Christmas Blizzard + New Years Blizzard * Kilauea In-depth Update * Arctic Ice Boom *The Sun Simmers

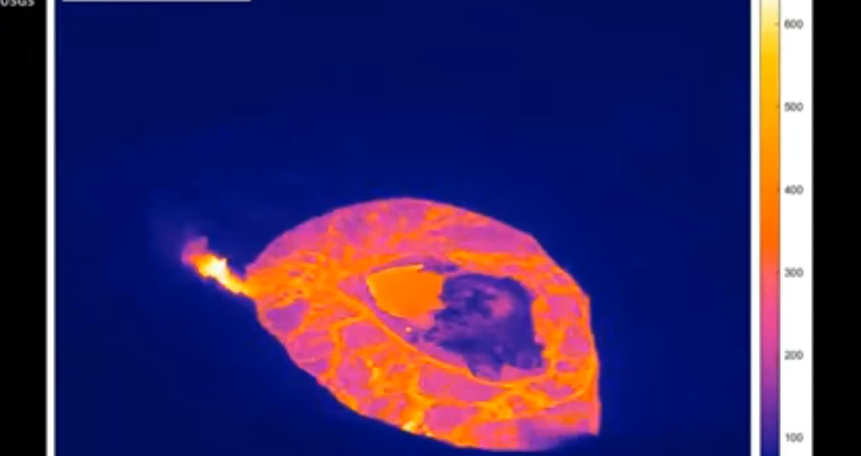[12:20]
It is likely made of material produced early in the eruption that accumulated at the base of the crater.
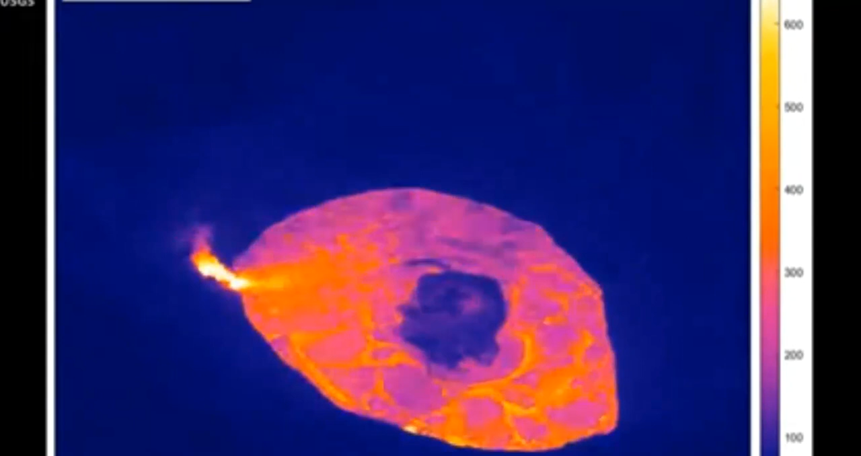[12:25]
HVO says summit tilt meters continue to record steady deflationary tilt.